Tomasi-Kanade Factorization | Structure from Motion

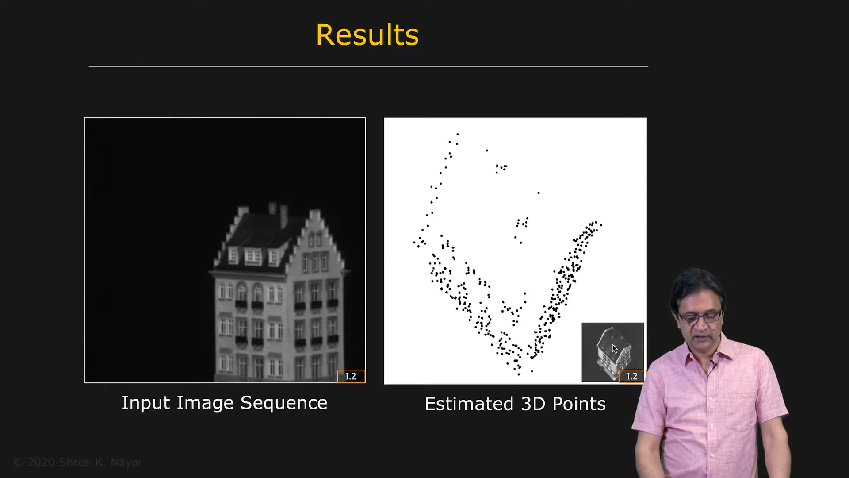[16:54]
And you can see that reconstruction looks fairly realistic. Here's another example where the sequence of images were taken off this outdoor scene.